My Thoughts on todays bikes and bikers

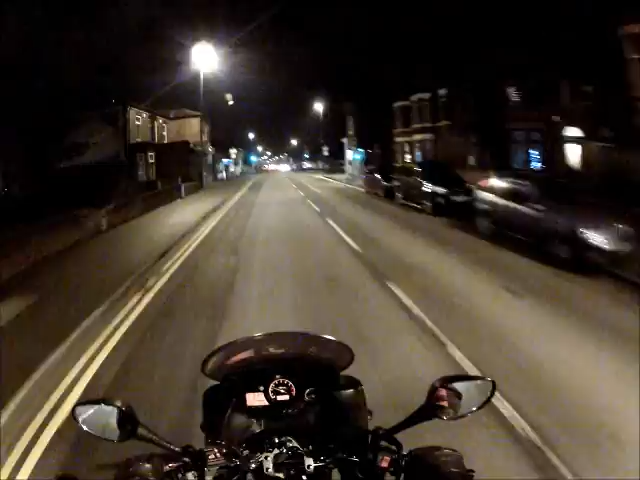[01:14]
I want all the extra traffic and, hey, it's getting more and more dangerous on the road every week, my bikes. There's nothing in the supermarket. OK. All this building work going on the right here. This is a new Asda store. That's coming up.